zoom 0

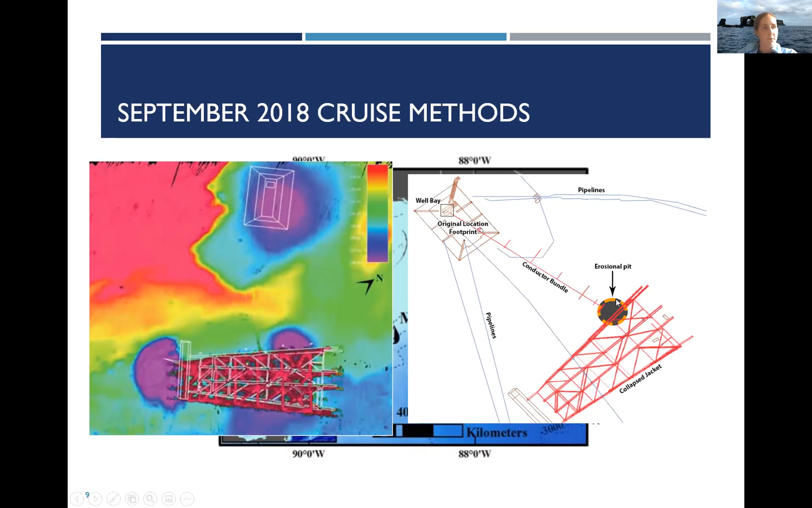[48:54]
And this image is showing how the conductor bundle leads from the original location of the platform to the northwest corner of the jacket, which is the source of those slicks.
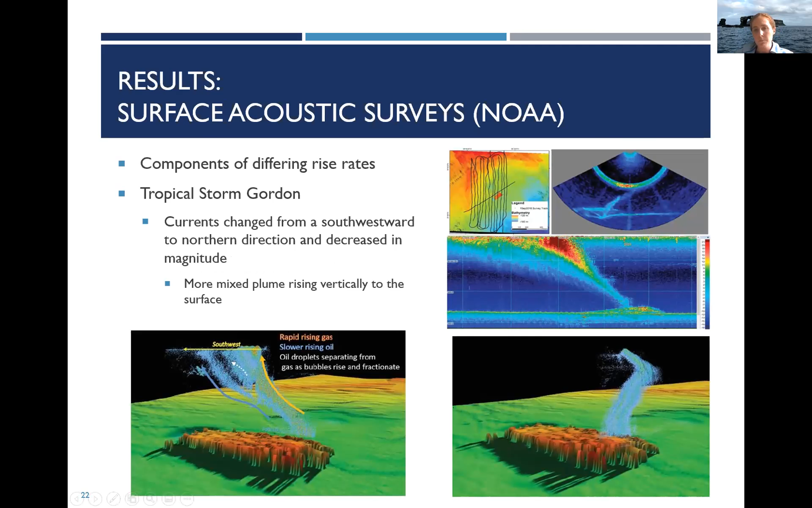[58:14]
The gas bubbles were rising faster and separated out from these slower rising oil bubbles.